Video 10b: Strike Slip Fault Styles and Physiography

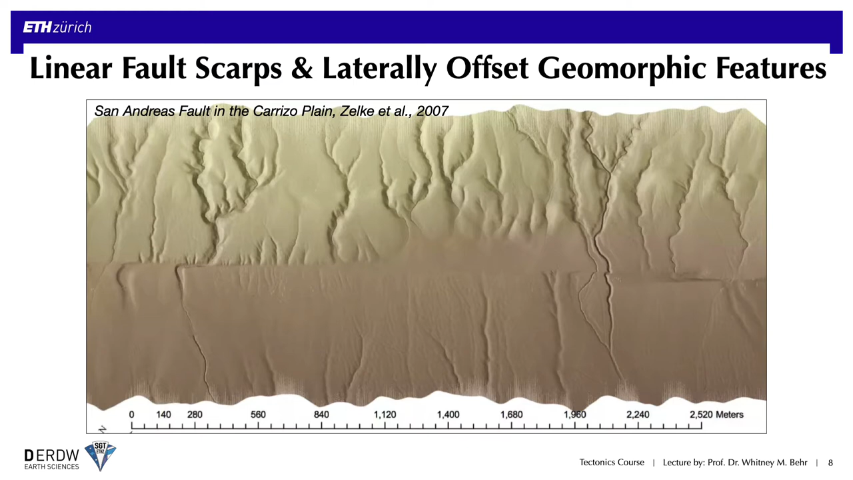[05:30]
And I'll just note this is a very arid region, part of the Mojave Desert in California, so these drainages host water only during major storms or flash floods, so they lend themselves quite well to being preserved over long timescales. If we superimpose topographic contours and labels, you can ignore the blue numbers and just focus on the other colored features.
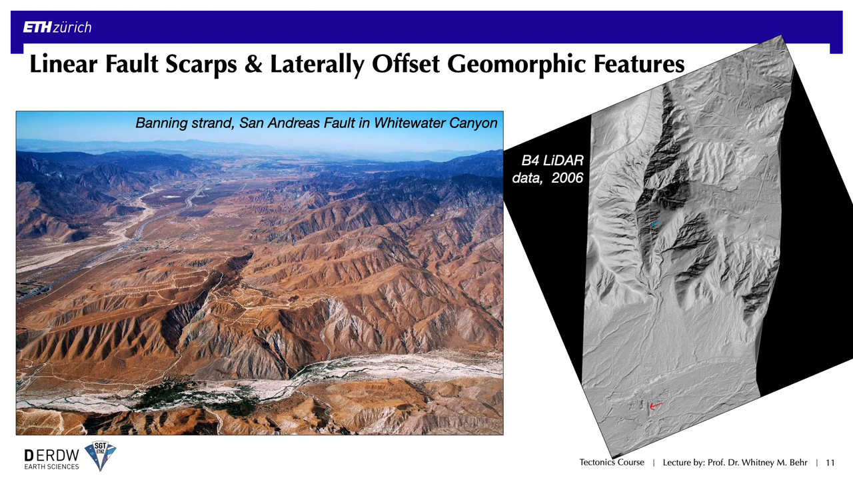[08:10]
An interesting thing about the San Andreas in this region is that it clearly traps water, forming springs and leading to the formation of oases, like this prominent cluster of vegetation here in Whitewater Canyon. This is normally a quite arid desert environment, but all along the strands, multiple strands of the San Andreas Fault here, the fault is decorated by these oases.
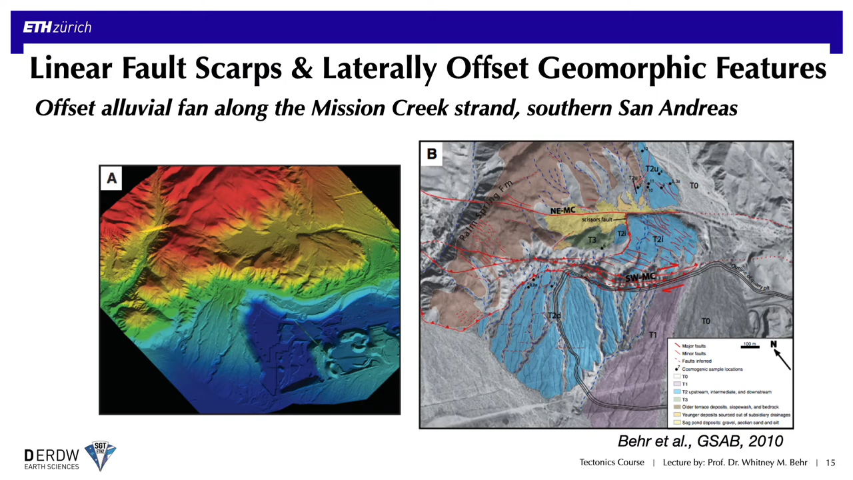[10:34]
that's offset by two separate strands of the San Andreas, one of which you can see has somewhat of a dip slip component because the alluvial fan is offset both in a vertical direction and a lateral one. Here's another smaller scale example of a suite of several offset alluvial fans.